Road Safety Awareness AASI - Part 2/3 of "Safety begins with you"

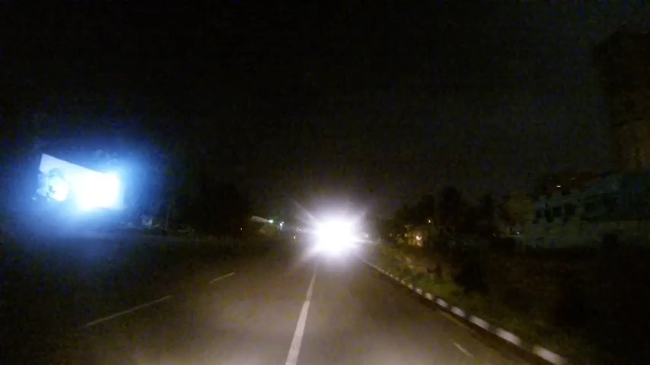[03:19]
When there is a cataract in that particular driver, when there is an excess flash of light,
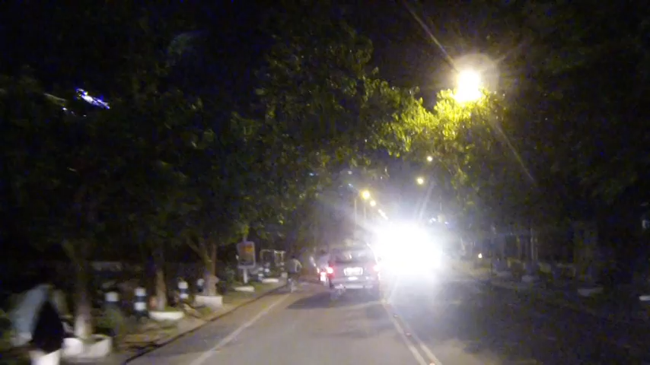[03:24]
the vision can drop from 100% to 10% in a fraction of a second.